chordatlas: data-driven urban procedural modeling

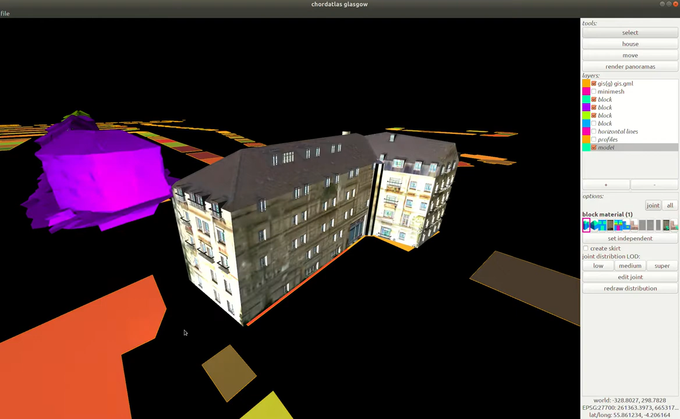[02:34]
Up here we can for example export everything that we see